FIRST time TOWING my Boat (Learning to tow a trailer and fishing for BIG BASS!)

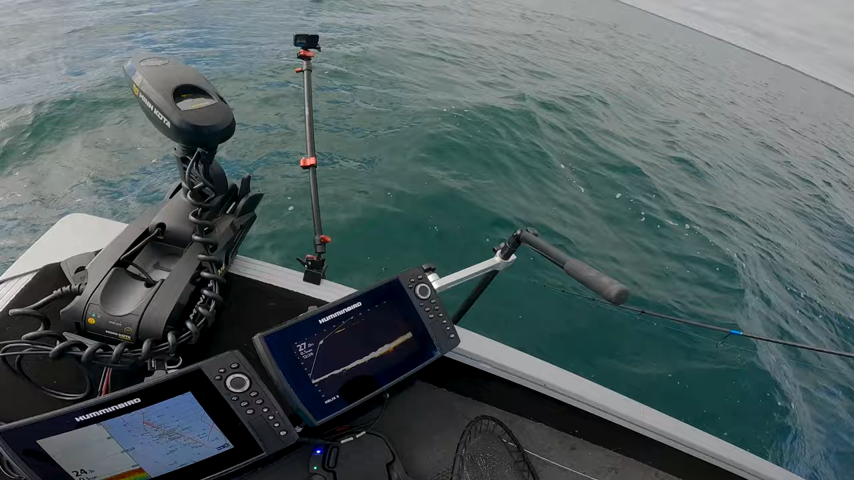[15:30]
There's like a million rocks on bottom that we've seen on Mega Live.
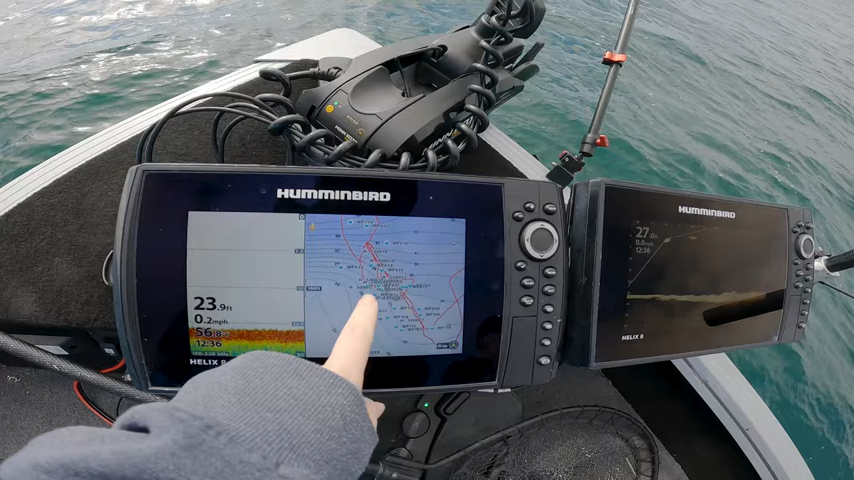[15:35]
On screen: depth 23.9 ft, speed 0.2 mph
As you see, we've got like a bunch of waypoints, a million waypoints. Or maybe they just eat when the boat's going from north to south. No. It's because we're going, we're targeting the rocks while we are driving back this way.